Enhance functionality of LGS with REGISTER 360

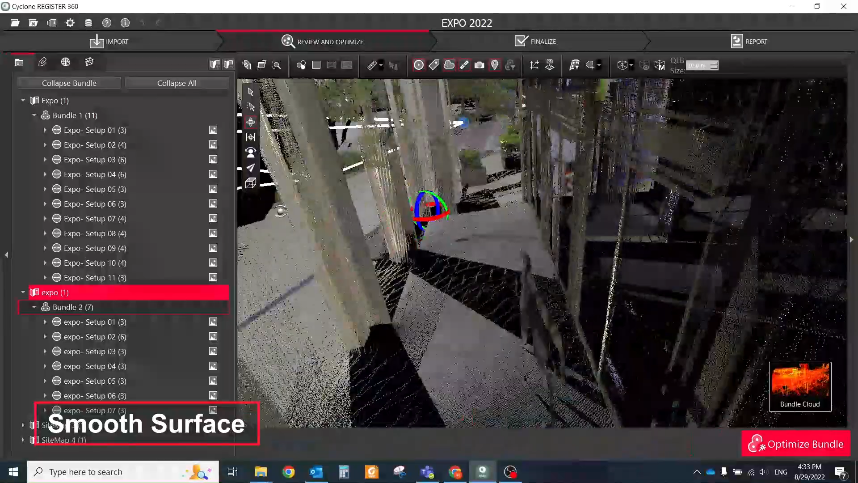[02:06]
After running it, the user will be presented with good and bad points,
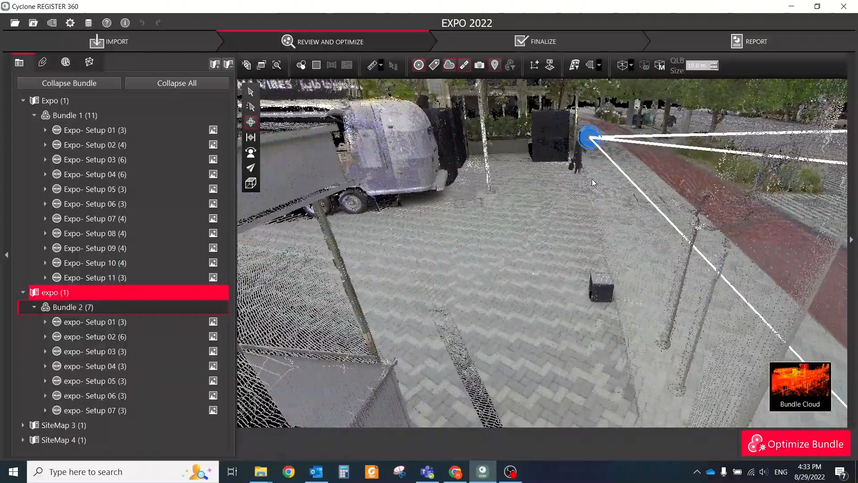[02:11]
which they can keep or discard either by fencing of certain areas for
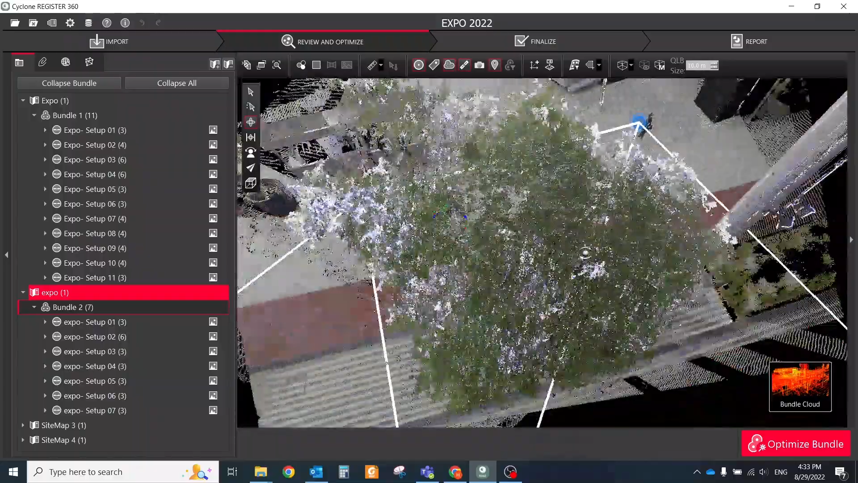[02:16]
removal or removing all bad points the same way as Detect Moving Object filter.
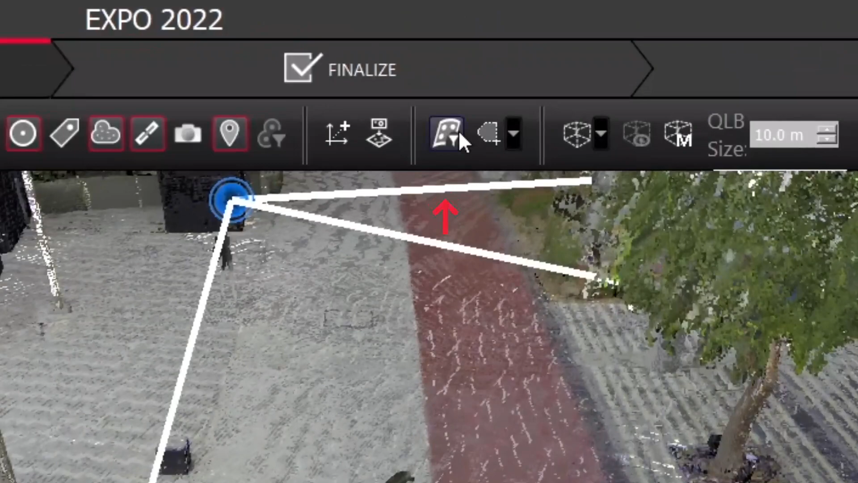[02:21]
Click on the Smooth Surface icon and the color mapping will turn to grayscale. Double-click on central location on the representative surface to begin the detection process.
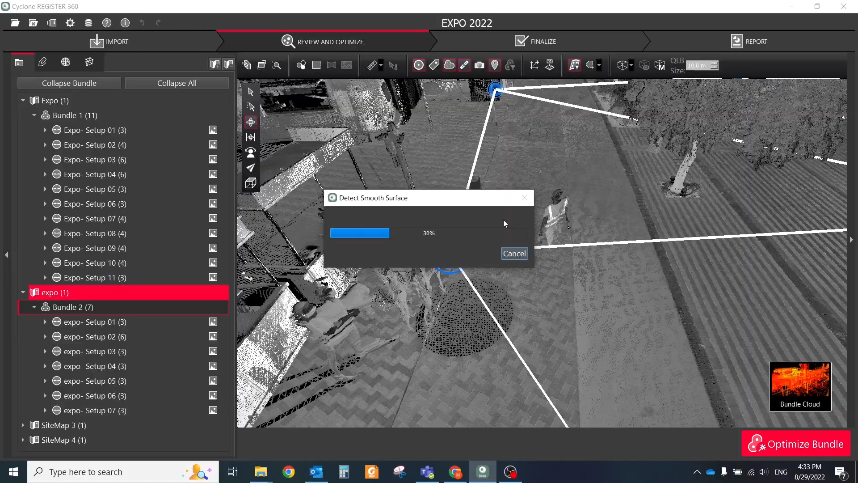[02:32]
The detection processes will run and expose the initial result in grayscale while the
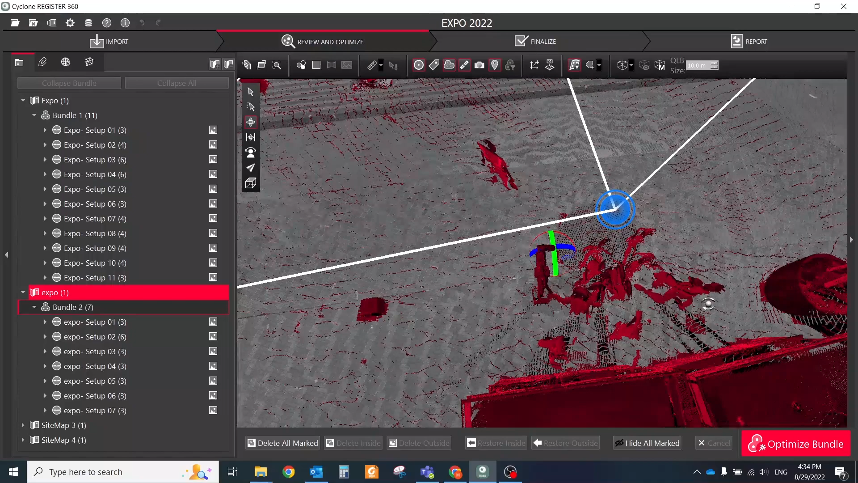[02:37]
non-surface data or bad points are shown in red.
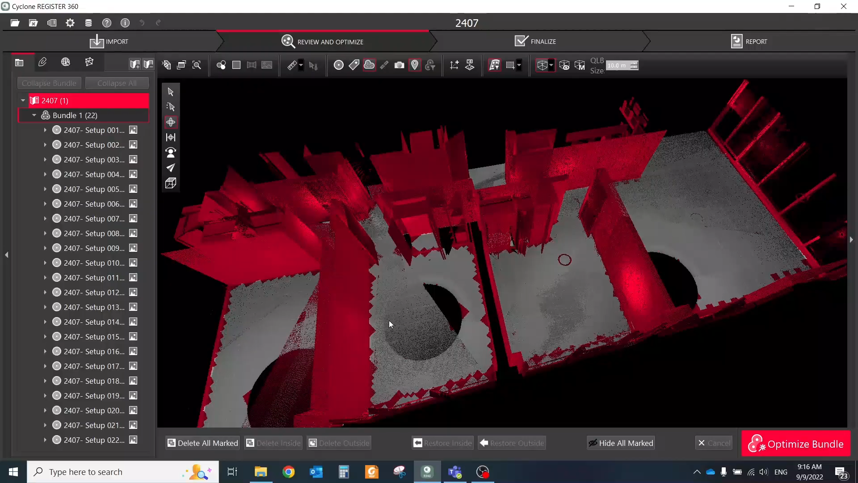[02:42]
Next, click on the areas that have overlapping red and gray points to refine the results in those areas.
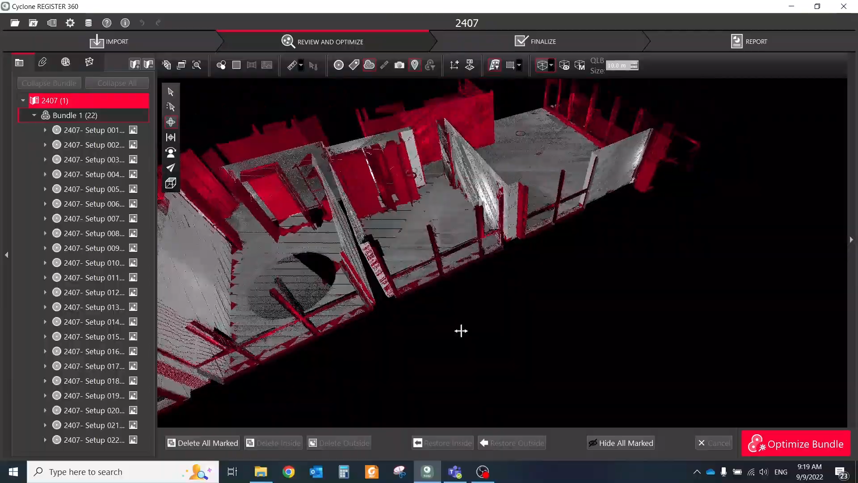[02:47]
Continue this process until the desired smooth surface is fully detected.
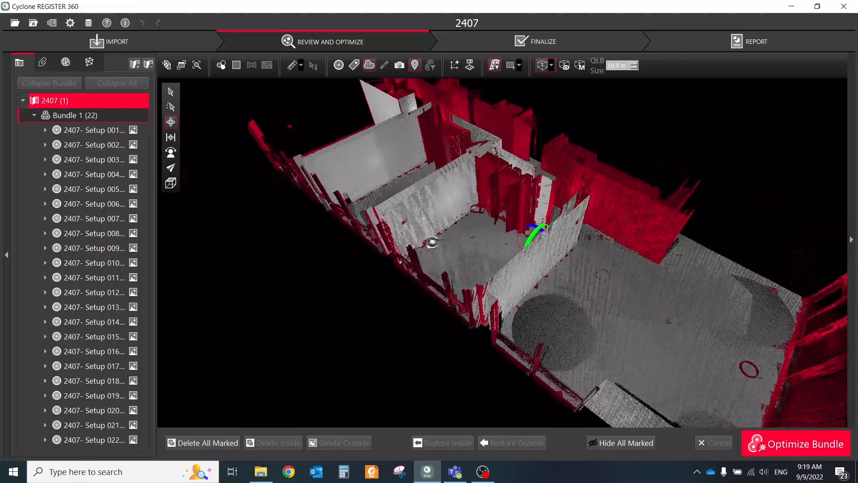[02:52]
Next, using the standard fencing tool, fence desired area and then use delete inside or
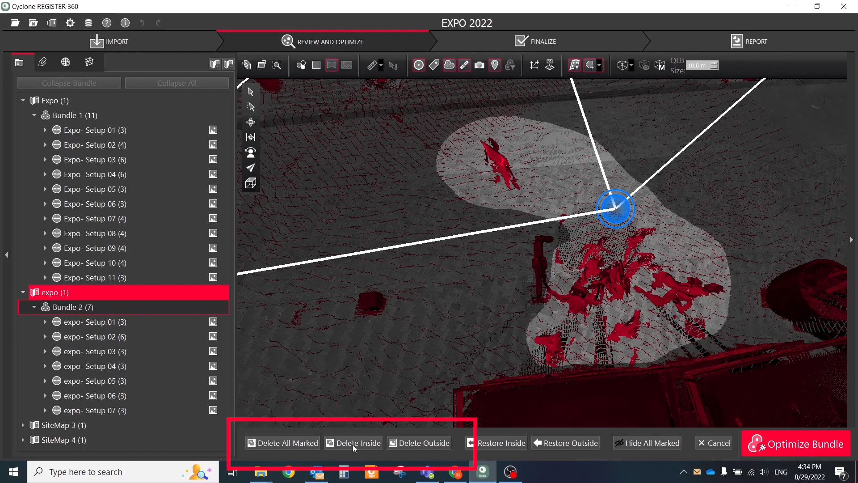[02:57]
delete outside of the fence to remove only the red marked points.
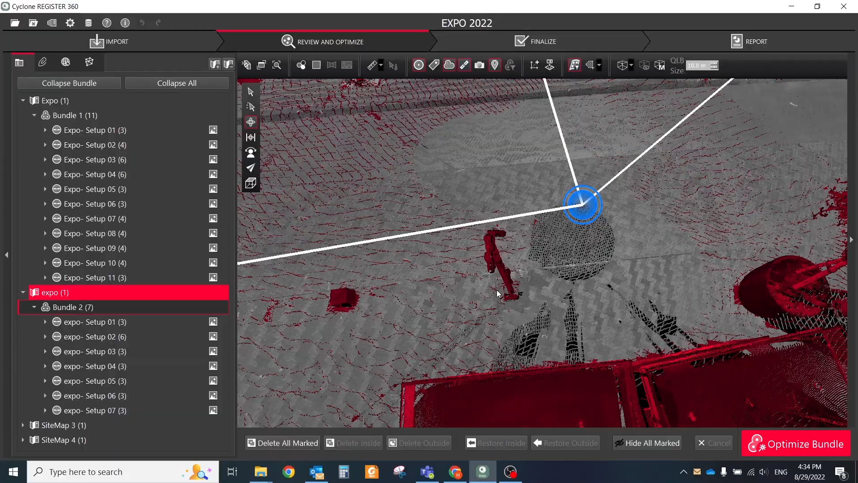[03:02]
To finish the process and combine the grayscale smooth surface with the desired red marked points, click the Smooth Surface icon again.
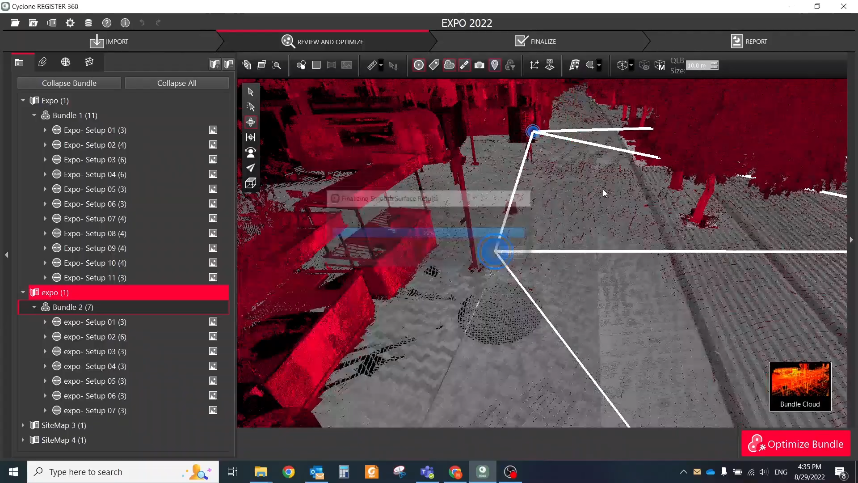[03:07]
One more useful tool for cleaning point clouds and not only is limit boxes.
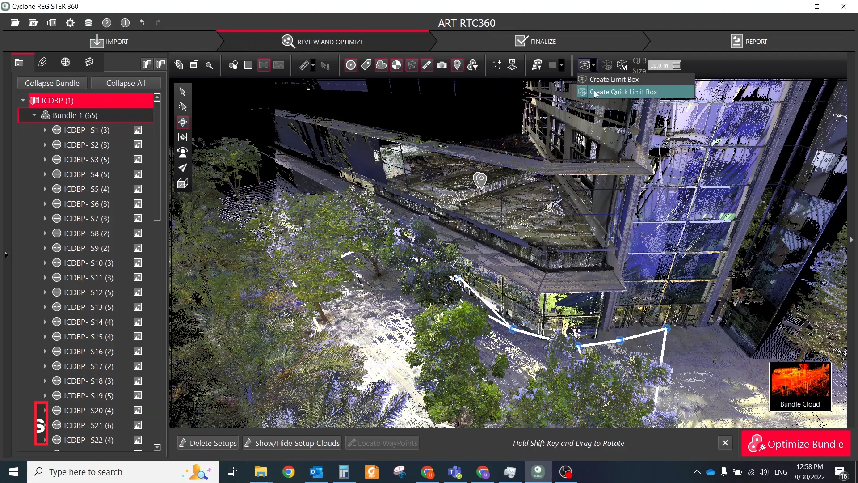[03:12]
Also, limit boxes could be stored in LGS files,
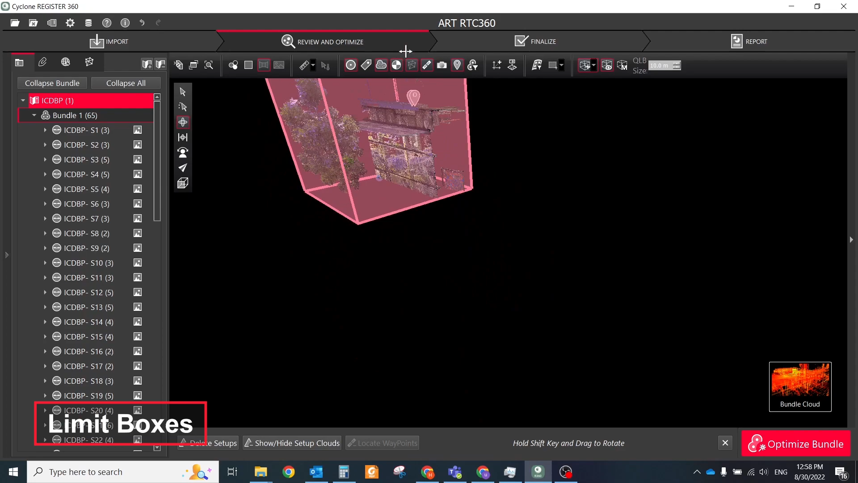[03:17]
so you could use them in additional scenarios for analyzing your data.
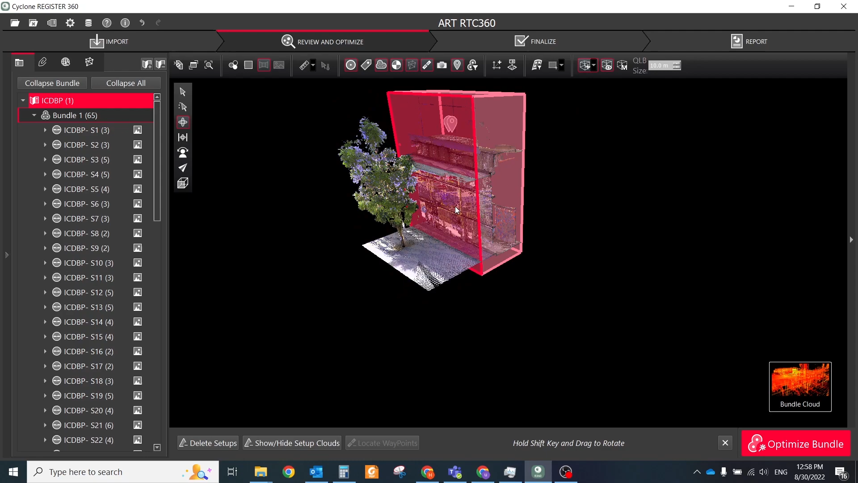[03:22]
By clicking Create Limit Box, a temporary clipping box is placed and shown that it is vertically aligned to the z-axis and fits the setup. To resize the limit box, hover over the box faces to highlight.
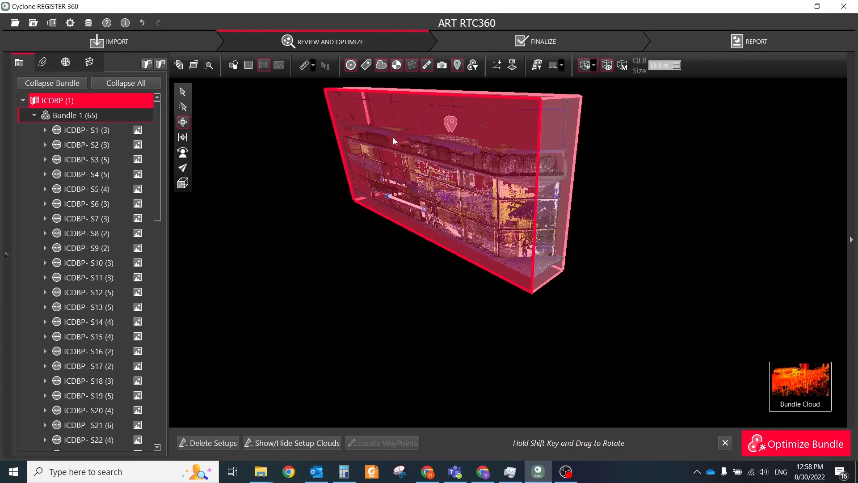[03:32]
The highlighted faces can be moved using the mouse in two directions.
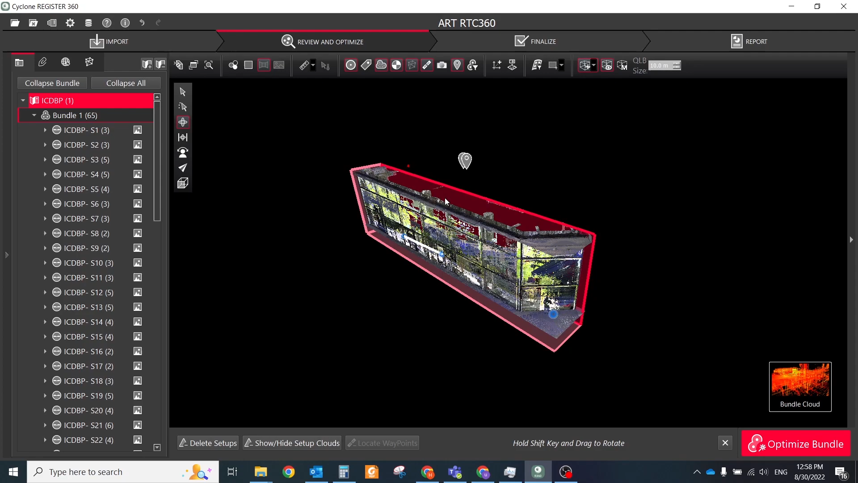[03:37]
Hold the Shift key for selecting the opposite faces.
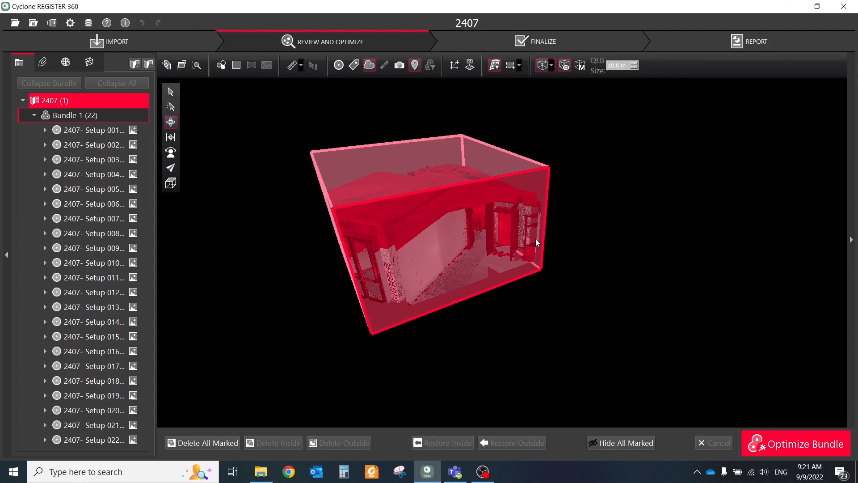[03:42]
To rotate a limit box, hover over an edge line while holding the Alt key to highlight the line.
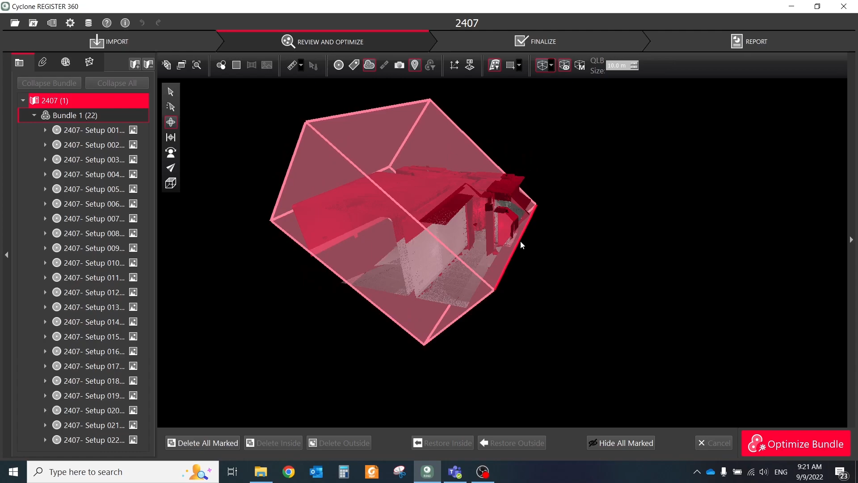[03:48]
The highlighted edge will become a handle for rotation.
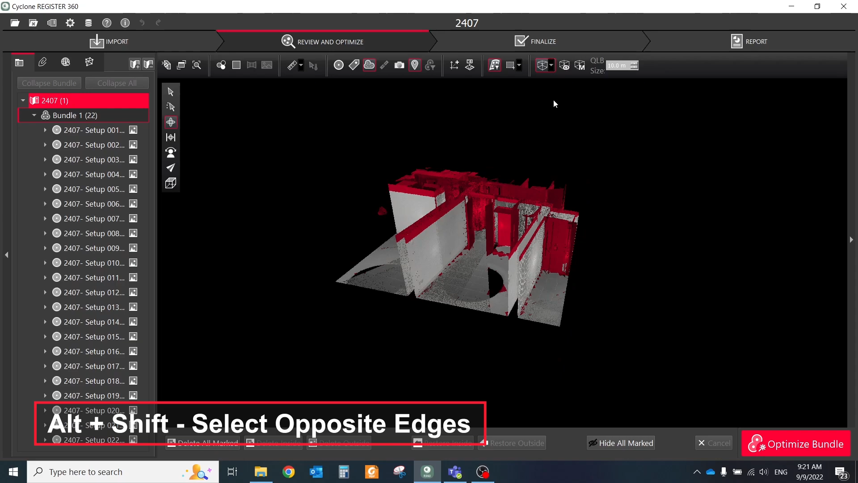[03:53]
Hold Alt and Shift keys to select the opposite edges. The created limit box are temporary and